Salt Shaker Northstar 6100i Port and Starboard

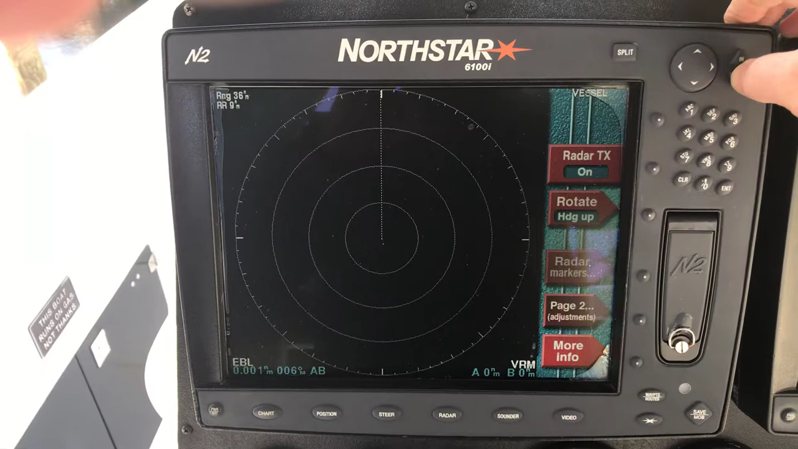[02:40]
two miles twelve nautical miles sixteen twenty-four thirty-six is our maximum range we're at the charts
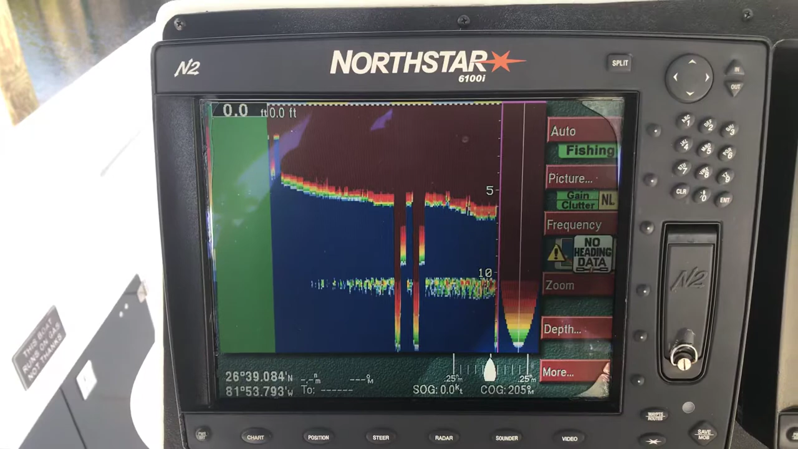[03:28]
here's the sounder but it's not currently in the water so it's gonna act a little funny but it does work
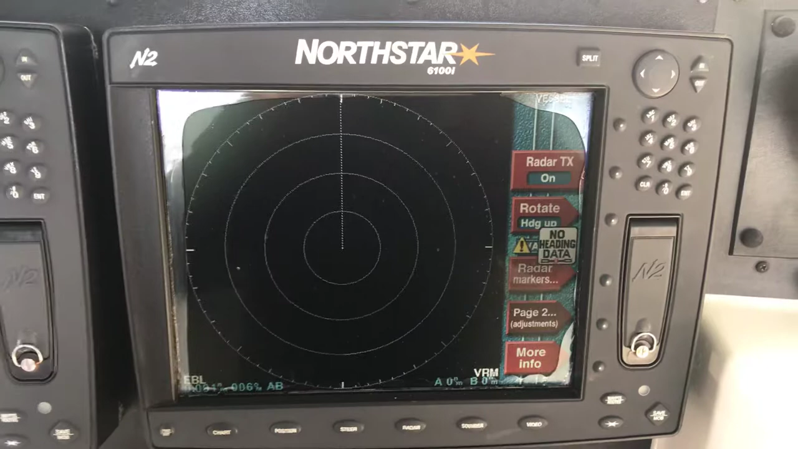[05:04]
we don't have to hit the radar, since we've already entered into the radar screen. You can see we're still at 36 nautical miles, 24, 16, 12, 8, 6, 4, 3, 2, 1.5, 1, 3 quarters,
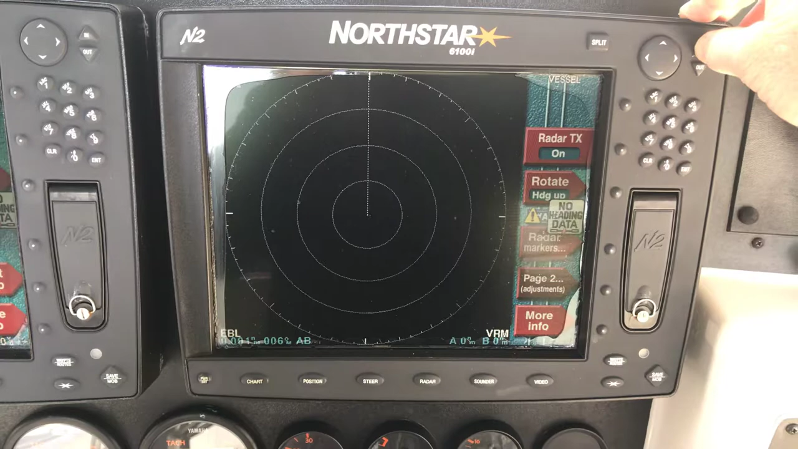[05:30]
half a mile, and a quarter of a mile. You can see we're picking up some clouds now.
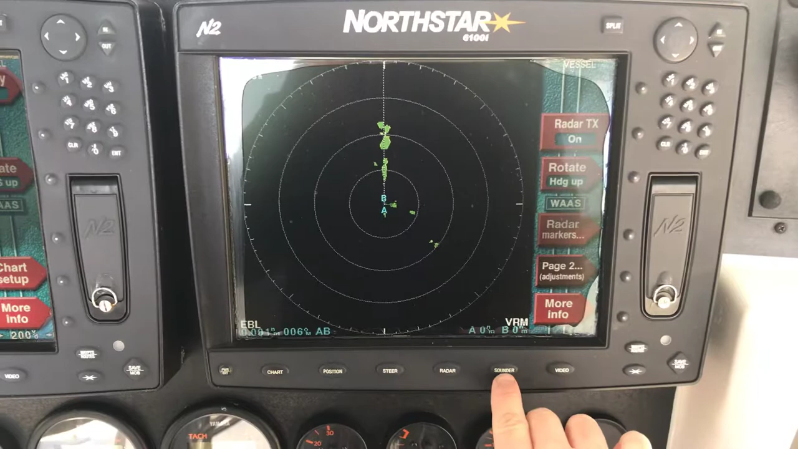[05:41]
Sounder, again we're not in the water, there's a sounder,
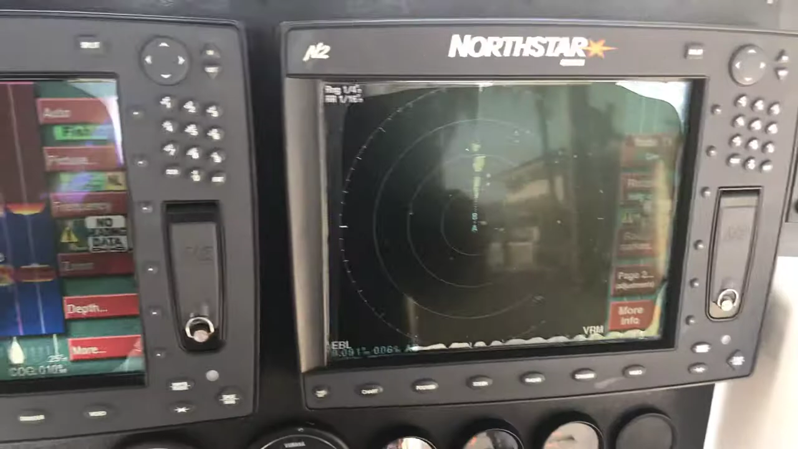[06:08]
We can put position over here, radar,